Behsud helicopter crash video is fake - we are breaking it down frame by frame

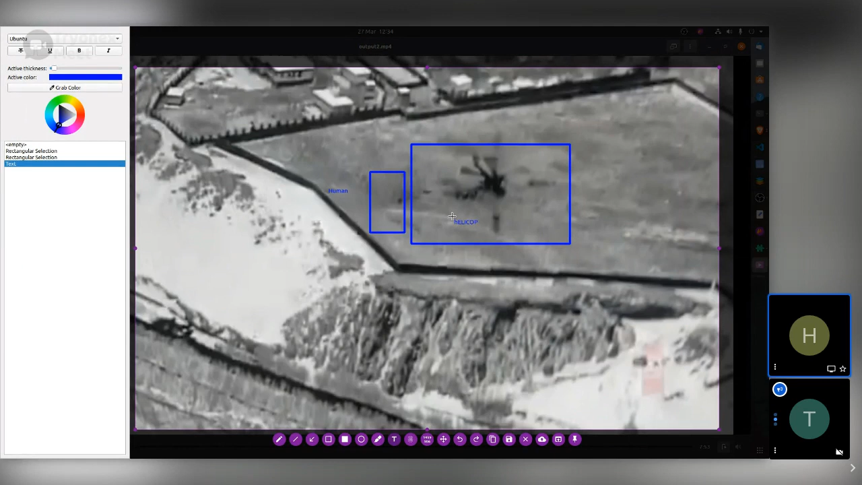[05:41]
به خاطر که اگر یک ریزولوشنی که مثلا روی هلیکوپتر است و کروزرش اونقدر ضعیف شده که قابل تشخیص نیست، پس در اون صورت اگر از یک کامرا می بود، اون خطای ساختمان‌ها و خطایی که زمینای پشت‌سرش است، اونا به اون صورت باید پیکسل یا ریزولوشن خب باید از دست میداد. خیلی خوب، چیز خوبی شده که من می‌خوام دوستای محترم امیر هایلایت کنم. به خاطر از یک کامرا گرفته نشده.
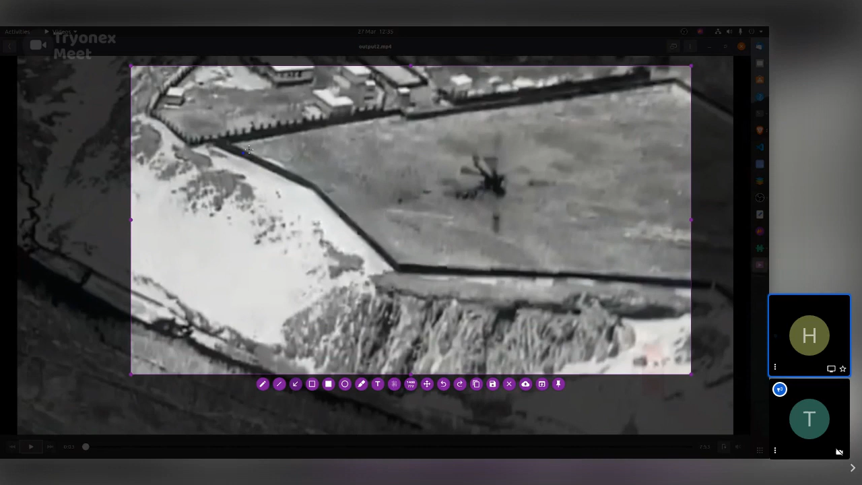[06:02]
ساختمان رو می‌بینی به یک ریزولوشن بالا، آدم خیلی واضح می‌بینه. در حالی که هلیکوپتر ریزولوشن خود از دست داده و کروسر که تصویر گرفته شده ریزولوشن خود کاملا از دست داده.
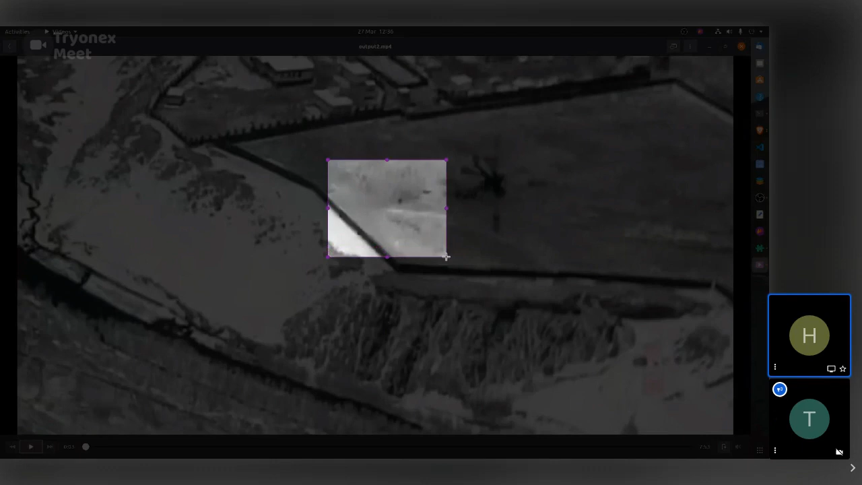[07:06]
هلیکوپتر خیلی به نظر به تصویر خرد میخوره. یعنی ما که مردمای ما در افغانستان که 2 متر 3 متر نیست که 2 متر
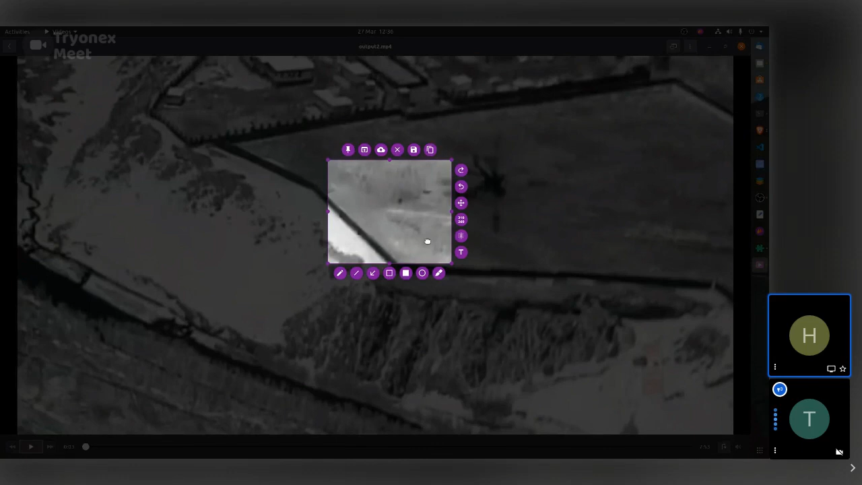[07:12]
3 متر باشه، در حالی که هلیکوپتر خب طولش حداقل 10 متر شاید باشه دیگه، عرض پکایش حداقل بالای 10 متر باید باشه. پس نفرایی که در روی زمین هست سایز بدنشون نسبت به سایز هلیکوپتر کلانتره.
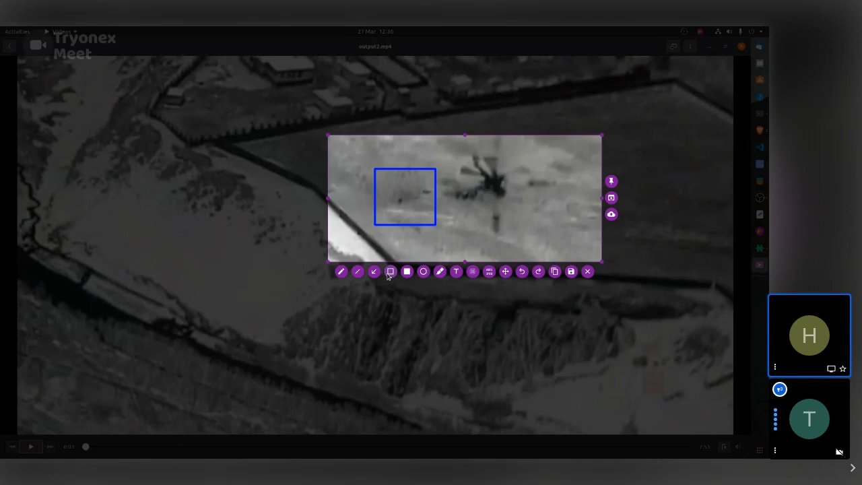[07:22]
بسیار خوب. و همچنین ما میبینیم که اگه فکر کنم مثلا این تصویر ما در روز گرفتیم، خود در اونجا میبینیم که افتاب از زمینا روشن است، تنها چیزی که من متوجه نمیشم سایه هلیکوپتر کجاست. هلیکوپتر باید در جای روز زیر پای خود با سایه پرتاب، ولی در حالی که میبینید هلیکوپتری سایه نداره. بسیار خوب. خب بخاطر اینکه ویدیو رو شورت بسازیم بیا که کم پیش بریم. بله بله بره.
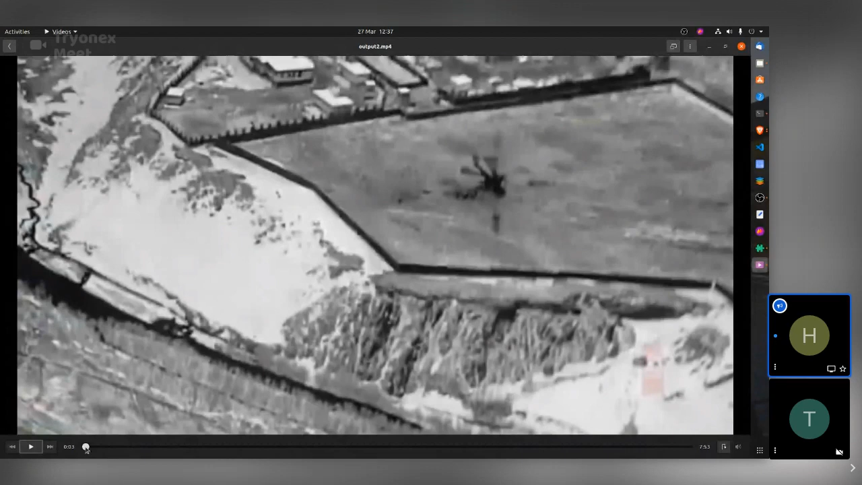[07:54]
خب ما دوستان مثلا من ویدیو رو کسی چی میکنم تر میکنم در جاهایی میرسیم که خیلی جالب است برای ما. اگر ما تا دقیقه ویدیویی که شما مشاهده میکنین کسی ویدیویی است، خود می ویدیویی تلو نیوز بیرون داده بود، تنها کار که ما انجام دادیم کسی خیلی چیزش پایین بردیم، همی فریم پر سکنش پایین بردیم، یعنی در هر ثانیه در واقع یک فریم کسی در روی سکرین شما میبینین. ویدیویی که تلو نیوز بیرون داده بود
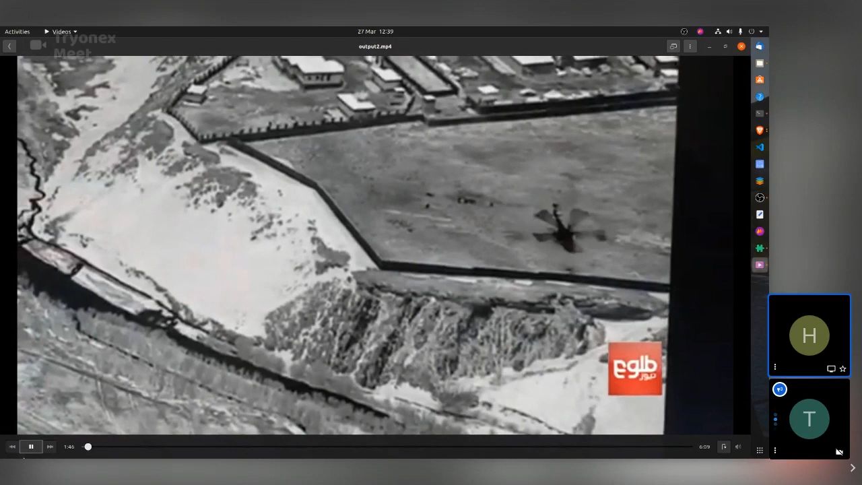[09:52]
میبینید پشت سر اونام به رنگای تیره دیده میشه. سوال ما در اینجا بود که آیا در مقر فقط این سه چهار نفر که در روی زمین است وجوده، دیگرای اینا کجاست؟
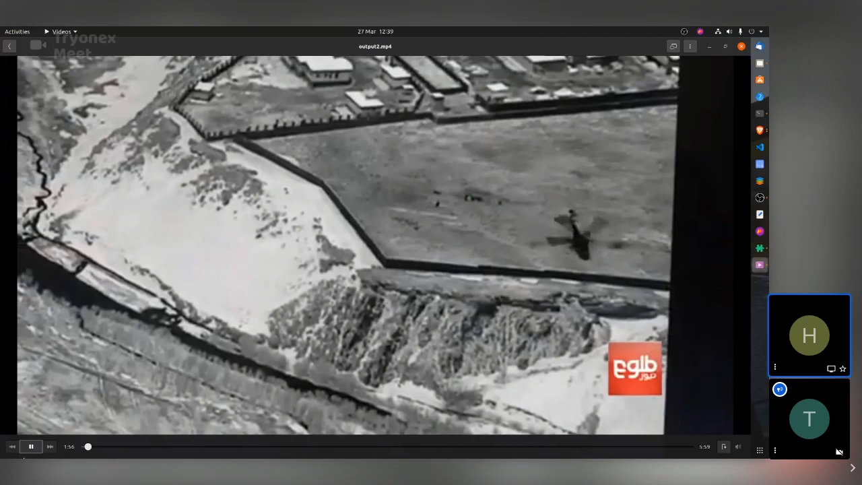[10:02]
در این مقر میبینه که تقریبا خالص فقط سه نفر وجود داره. و همچنین اگر میبینه که مثلا یک انسان تن شرارت نشان میده و در تصویری ترمال ایمیج مثلا اینا رو تیره نشان میده، چرا این رودخانه که اوی که از پولو رفته یه هم رنگ تیره داره؟
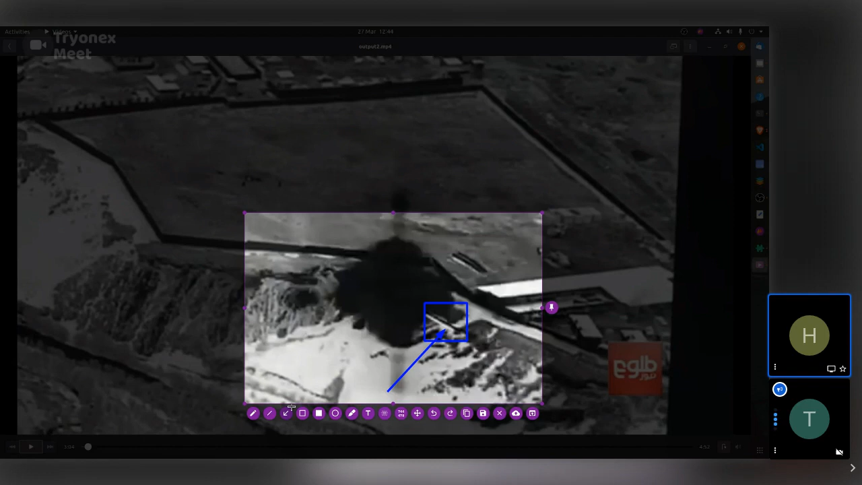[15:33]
اگه متوجه شین مثلا اینا تظاهر میکنه که وقتی انفجار میشه خب مسلم یک عرارت زیاد پخش میشه. بله. ما در این تصویر میبینیم که دودی سیاهی پخش شده در حالی که مثلا دود گرم است و حرارت گرم، در حالی که رودخانه و دیگه جای امرنگ زویه، مثلا دیوار پیش سرش هست که این سیاه، باید که بگی دیوارم خیلی گرم باشه مثلا. بله. اوکی. Let's continue. بیا که پیش بریم. فکر کنم میس کردیم راکره یا نه؟